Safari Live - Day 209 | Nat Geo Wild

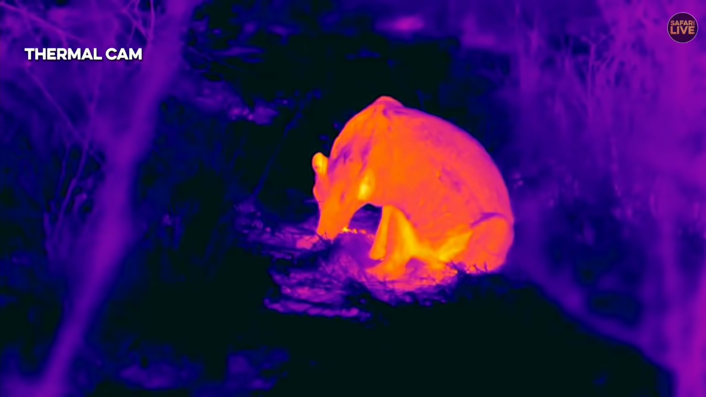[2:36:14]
now we're going to show you on our flair just how warm Hosanna is and how hot his little tummy is you see that he's got a little pooh tummy in flair so Winnie the pooh has this little tummy that he gets and it looks like Hosanna has got one too but very very hot between the back legs and
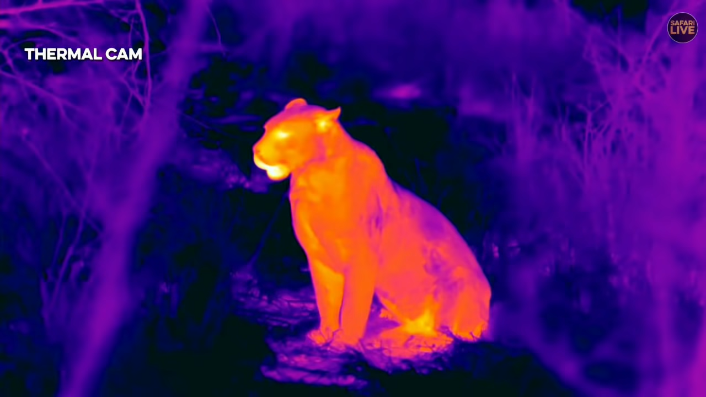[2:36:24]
the front legs where the legs rub together after walking for a while that does get warm shoulders will be warm mouth and face even the ears are quite hot at this time of the day you can see where he's been lying how hot he is
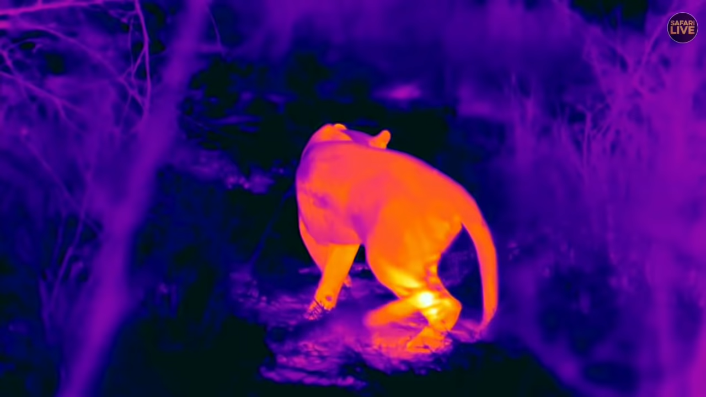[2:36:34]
even the patch on the ground stays hot pretty cool isn't it to see this flare in action now you see he's sniffing around I wonder if he hasn't picked up the scent now of where Tingana walked you see look at his nose down to the ground
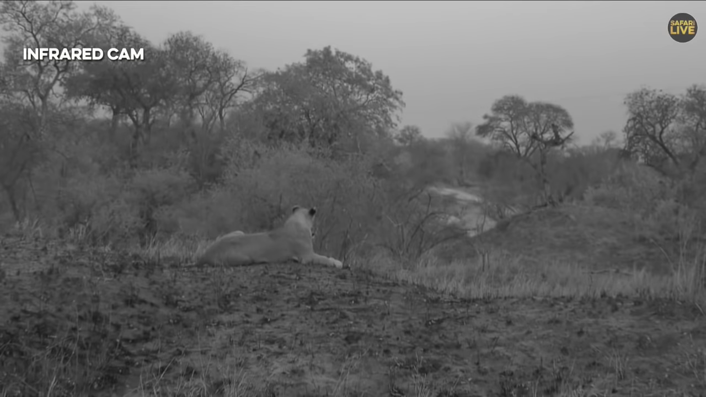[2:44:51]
with an electric pole there it is two of the lionesses one of the adults and a youngster have got up and have moved the rest have not moved far
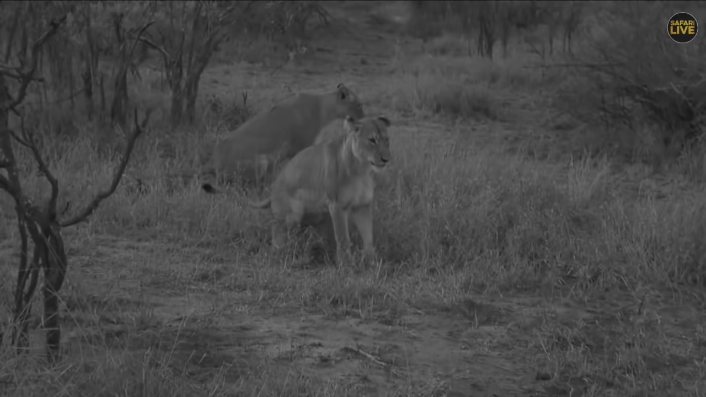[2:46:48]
here we go this is the female with the injured eye this is pretty commonplace for lions they'll get up have a yawn a bit of a groom and then a toilet stop part and pass of lion movement
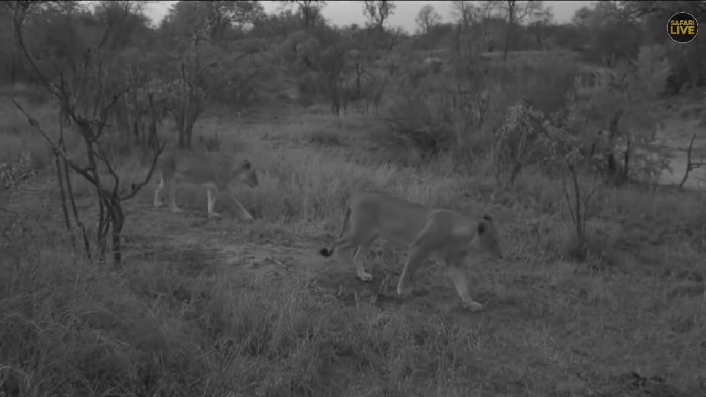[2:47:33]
there they go the boy right up in front he is hungry he wants some of the food wherever it is that they go in the trajectory that they're moving on now I'll probably hit the Chitra watering hole if they do keep moving in this direction I'm going to let the people on that side know about it in a moment of course
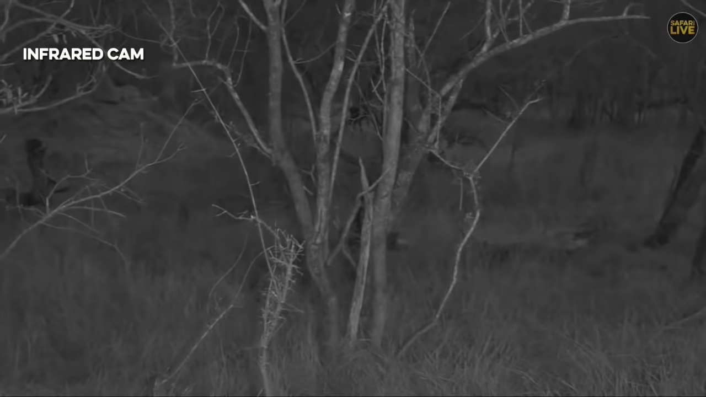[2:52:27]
there we go so he's in red now I'm going to keep up with Hosanna like I say Tingana's just off on my left hand side you'll just see in
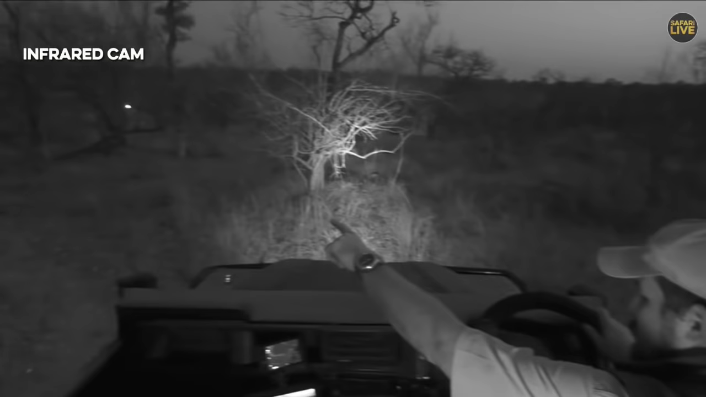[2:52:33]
the distance the lights are there so that light that you see there that's where Tingana is sitting currently on top of a dam wall so I'm wondering if Tingana one is going to come to us or if Hosanna has seen Tingana already and is just going to sit on the mound and this is the further south we've seen Hosanna go or south west should I say and I hope this is not an indication of him moving back towards kind of Londos and those areas I'll be very sad if Hosanna does end up crossing out because he bumps into Tingana here and it will be a very bleak day for me that's for sure I thoroughly enjoyed having little Hosanna around
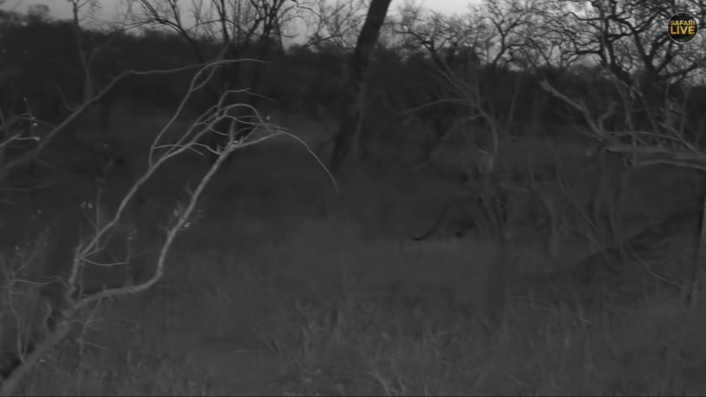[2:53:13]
so painted wolf you say you're excited for a reunion well we're going to have to wait the little chief has decided it's time to wait I'm going to try and see no he's not waiting he's going to move now I don't know if he knows what he wants to do I think he's maybe spotted Tingana already because he stopped I can't see Tingana myself I think he's on the damn wall of treehouse so let's see
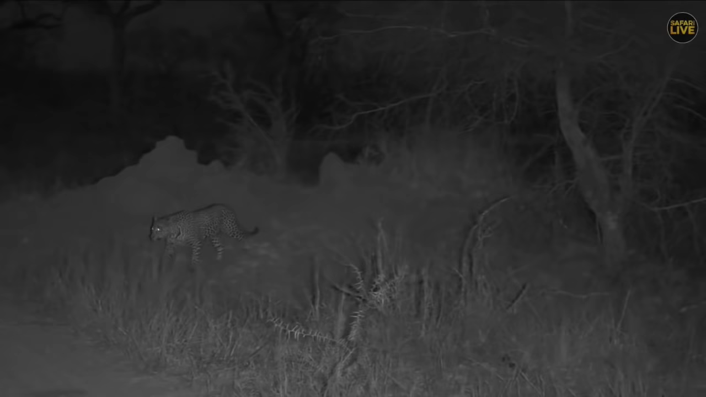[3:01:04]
now he's going to come our way and walk back towards us what have you found there okay so he's going the opposite direction now which is interesting it's almost like he's smelt something
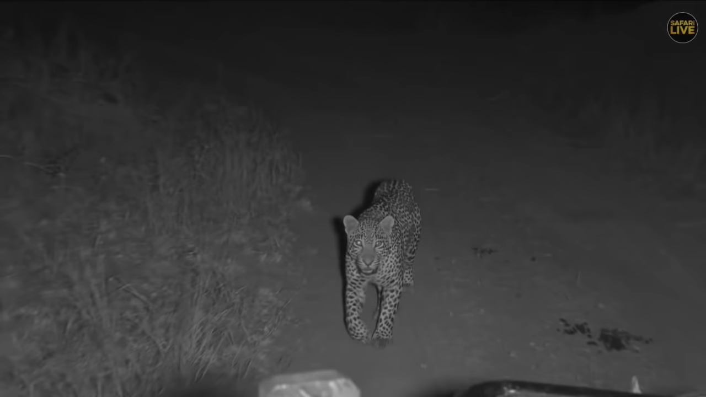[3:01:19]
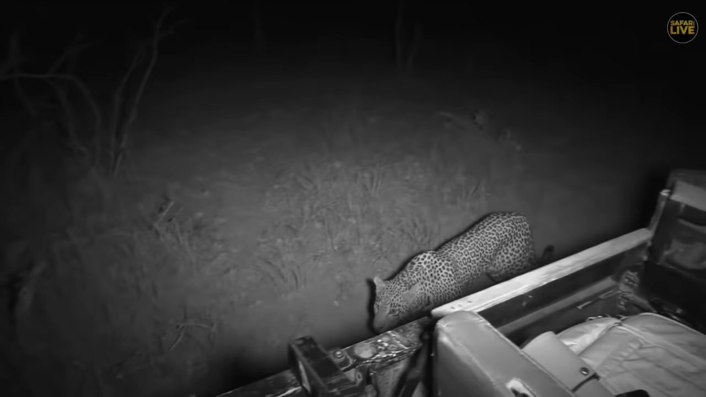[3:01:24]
there he goes he's just coming past us and I'm not sure what's going to happen I just want to see if he's going to come around the back of me because this goes down towards the dam there's a
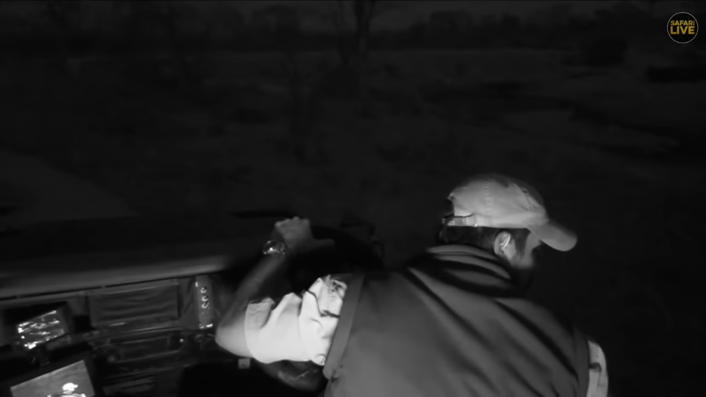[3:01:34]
path behind me that goes down towards the dam and just want to quickly see where he's going David is he still right behind us
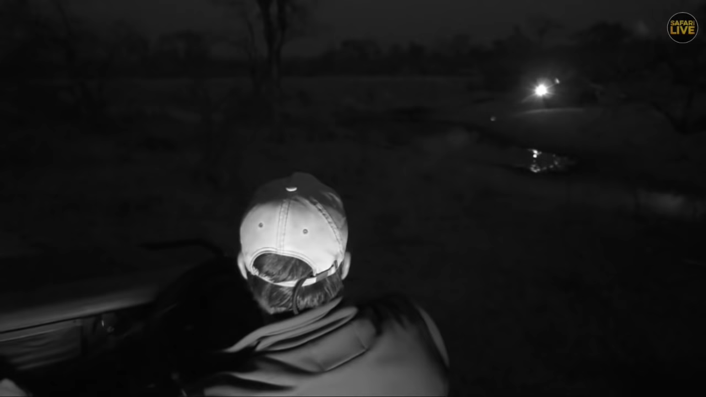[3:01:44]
David there's Tingana and I don't know if David if we can just get a shot of Tingana across the dam wall from where Hosanna is there he is there's Tingana you can just see it's on the dam wall
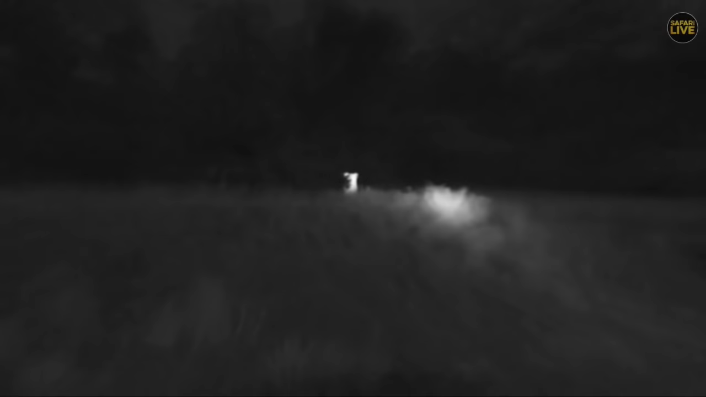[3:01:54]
there we go so there's Tingana sitting on top there watching now Hosanna walking away
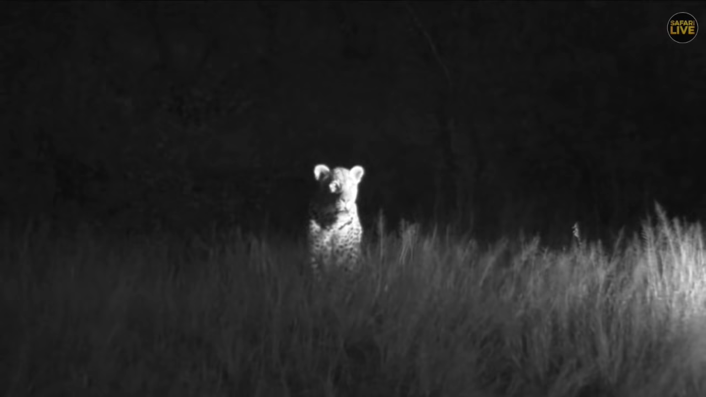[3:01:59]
so he's now picked up here we go here comes Tingana now Tingana's coming to see who is this and I wouldn't be surprised we hear a big call coming out of Tingana shortly now Hosanna be careful boy because Hosanna has no idea that Tingana's now strolling behind him look Tingana's going to start salivating I wouldn't be surprised we start to see salivation coming you can see he's still very full but this is amazing how incredible is this afternoon that we've had we've got not only have we had elephants we've had lions and now we've got two leopards
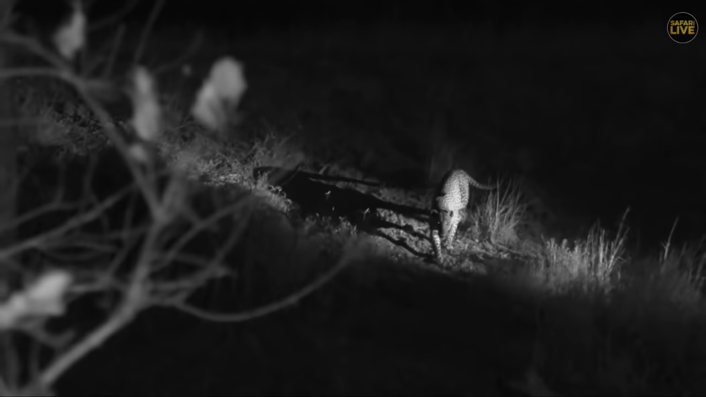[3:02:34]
and it's a father son and they might come together which is going to be interesting now Tingana you need to be nice to your boy if you come here you need to be nice you can't go and chase him that's the only rule that we've got here we'll just wait for Tingana to come I don't want to be between
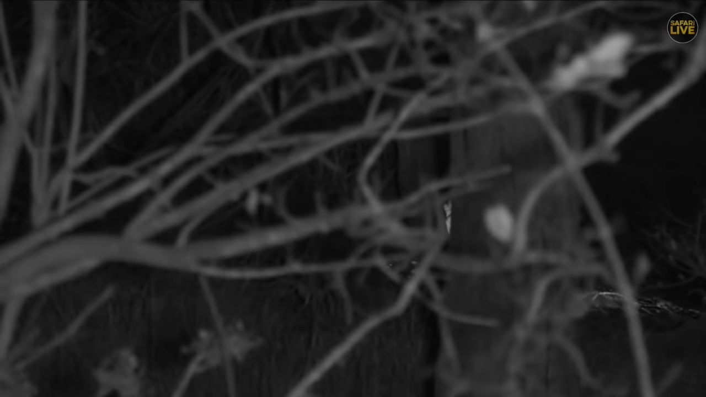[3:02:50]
I don't want to be between Tingana and Hosanna I want them to have nothing obstructing their way and I don't want to be the one that kind of gets in between this reunion but Tingana you can see takes it seriously he's seen another leopard he probably knows after spending time in this area that there is the scent of hukumuri still lingers here and maybe he just thinks a
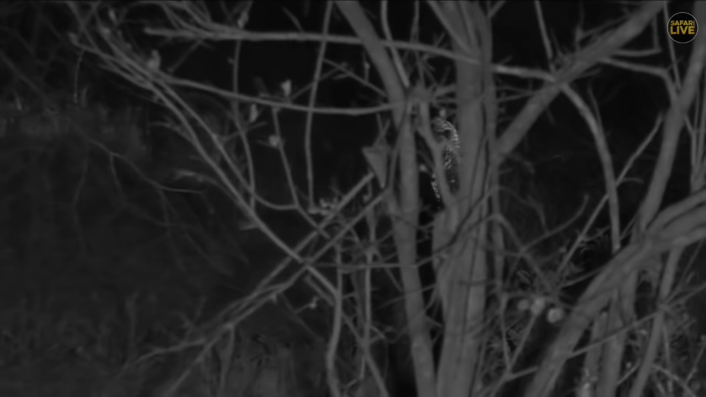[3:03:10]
part of him thinks hang on a second is that hukumuri that's walking here I need to go and investigate this look at how he's ominously coming through the darkness with those glowing eyes painted wolf he does look serious and mad doesn't he he looks as though he means business and so I think it's more just he doesn't know who this is as soon as he knows who it is I think it will relax a little bit he might send a very clear message but he's going to come and smell where he was standing look you see he's going straight to the same termite mound